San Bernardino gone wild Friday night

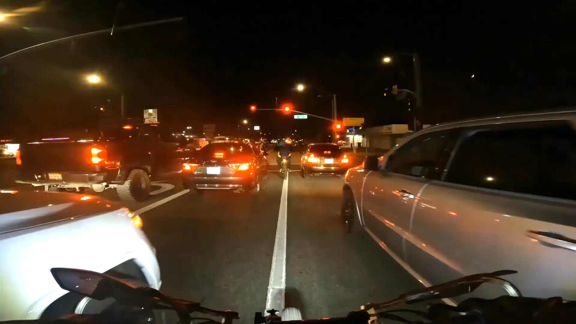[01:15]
Here we go again, the boys.
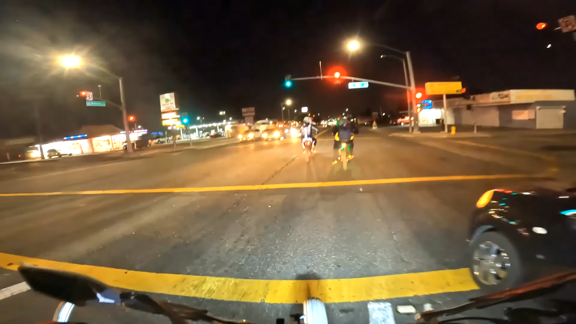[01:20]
The E-Rod is 909. We at it again in San Bernardino.
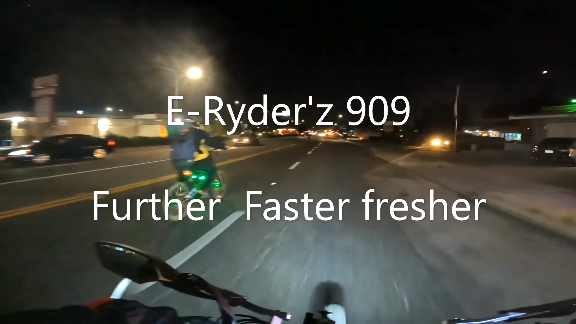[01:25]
Friday night. We got the crew with us.
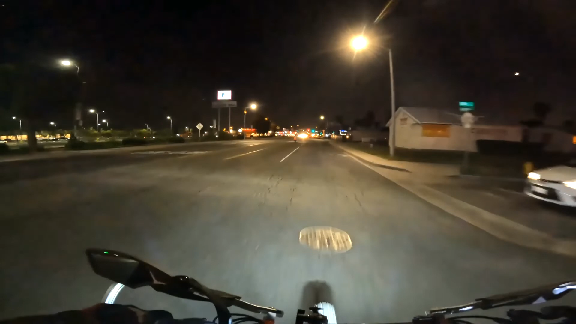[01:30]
Motherfuckers Stu, Big Lucas Ryder, Alfredo Ryder, Big Truck on 2 wheels Ryder. We're on our way down to the rave at the Orange Show. Get out here and see the costume. They got my boy Stu right here with the skeleton on.
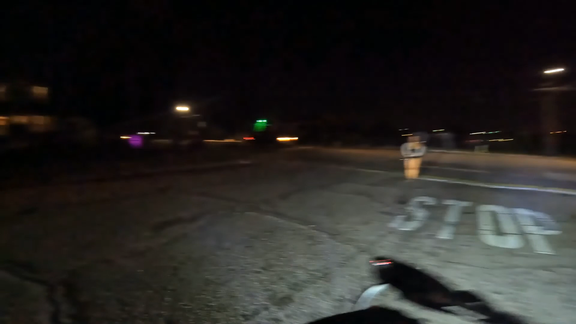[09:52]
The purple lights on the palm trees.
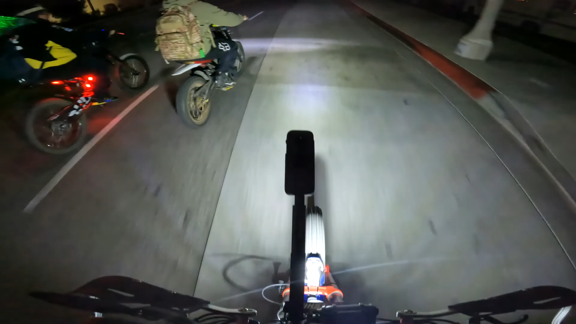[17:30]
The 360, the battery done died. I still haven't got another one yet, but that's all right.